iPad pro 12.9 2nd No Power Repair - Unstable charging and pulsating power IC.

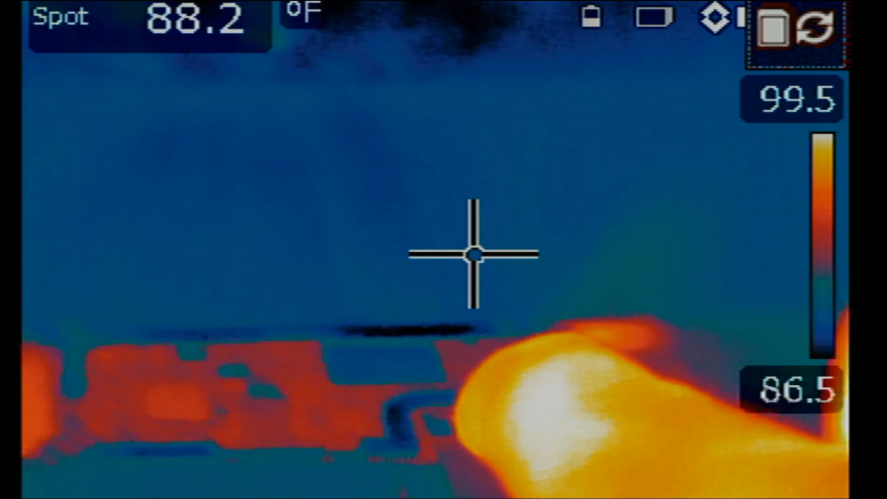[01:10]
On screen: spot 88.2°F
connector and see if we see anything obvious and look at that look at that the chip got hot and then it's turning off one particular chip
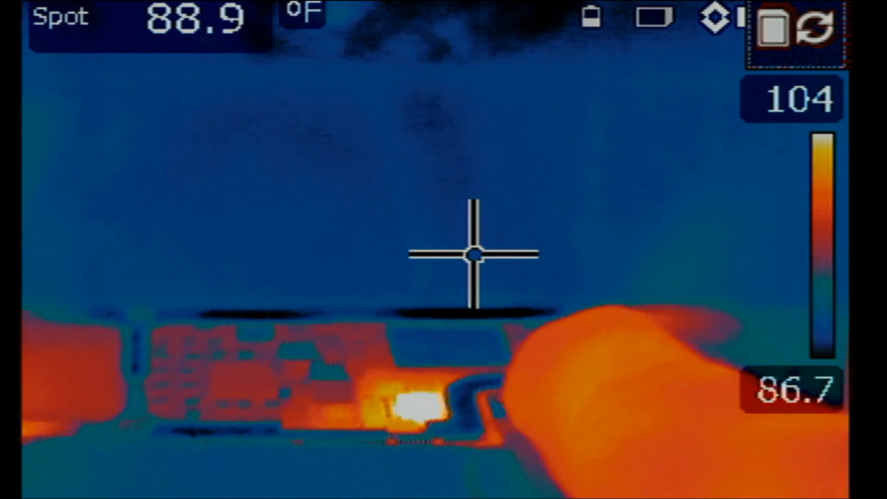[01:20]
On screen: spot 88.9°F
is getting hot and then back off let me tilt that tablet a bit so we can see which chip this is
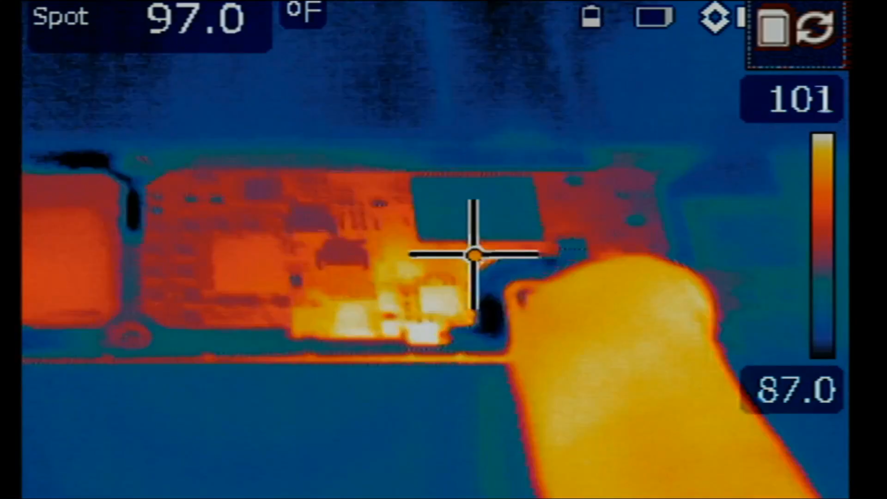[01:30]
On screen: spot 97.0°F
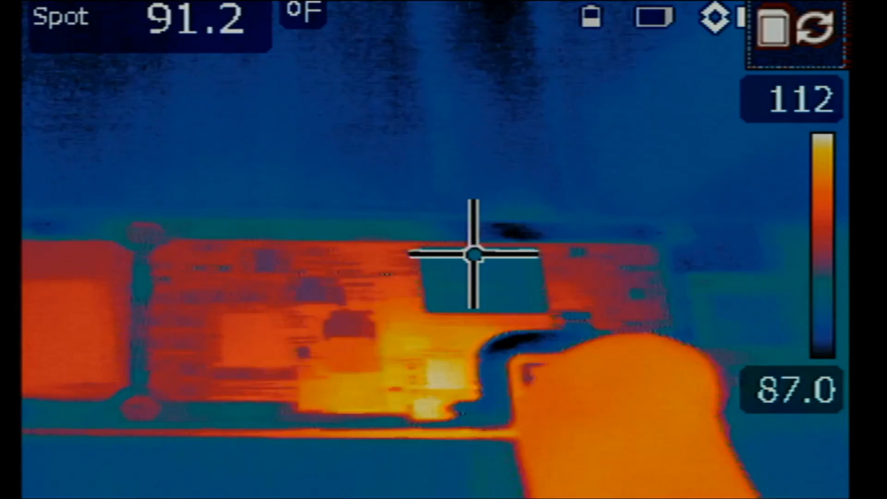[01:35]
On screen: spot 91.2°F
go to manual mode and i'm going to increase the temperature
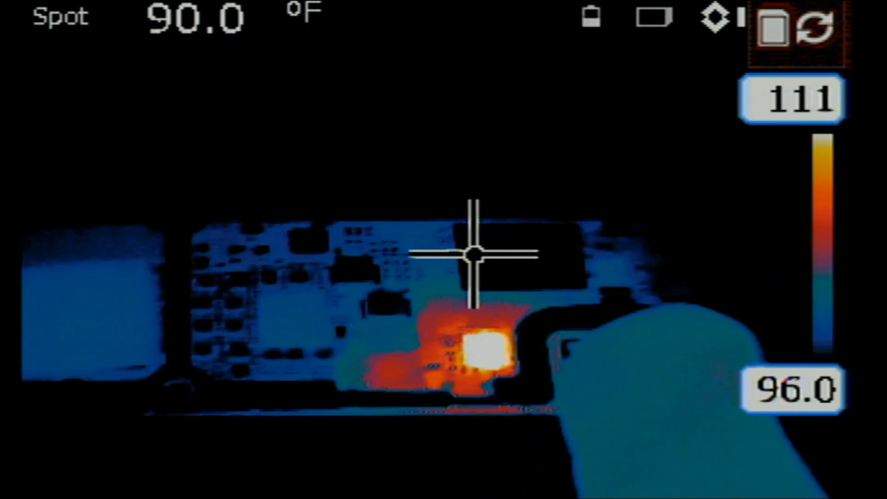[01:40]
On screen: spot 90.0°F
boundaries a bit so we can pinpoint the chip